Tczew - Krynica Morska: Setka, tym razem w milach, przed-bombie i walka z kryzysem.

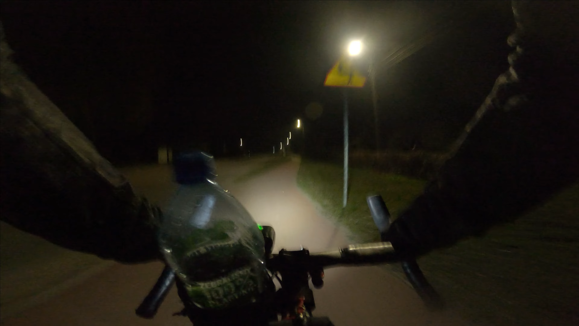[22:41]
Woda na wszelki wypadek kupiona. Więc jeden problem rozwiązany. Ale teraz pijdzie.
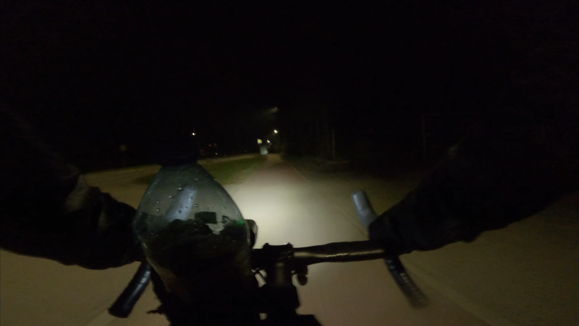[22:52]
Trzeba pokręcić troszkę, się rozgrzać. Mam nadzieję, że się poprawi. Dobrze, że nie ma takiego mocnego wiatru, bo bym w ogóle umierał. A człowiek chce przyspieszyć trochę, a im szybciej jedzie się, tym bardziej wiatr daje.
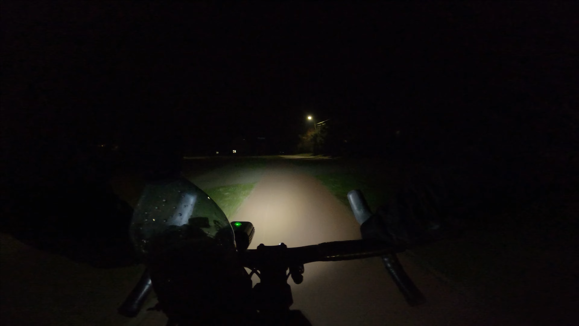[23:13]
Więc takie kurde, jechać wolniej, mieć wiatr, czy jechać szybciej, szybciej dojechać, ale wtedy większy wiatr i zimniej się robi, nie? No i też, żeby się rozgrzać, trzeba szybciej jechać, nie? Miało być koło 180. Przez te wszystkie kombinacje wyjdzie ponad 190 km.
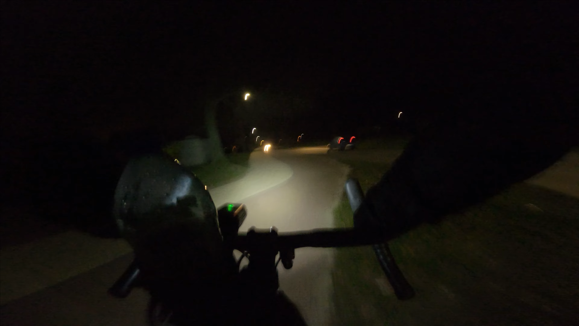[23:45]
Się trochę to wyjdzie, że prawie 200 by stykła dzisiaj. Gdyby to było lato i ciepło, to pewnie bym to dokręcił, ale dzisiaj nie ma takiej opcji. Trzeba zasuwać do domu. Z drugiej strony, teraz jak widzicie, to jest lampeczki konkretniejsze.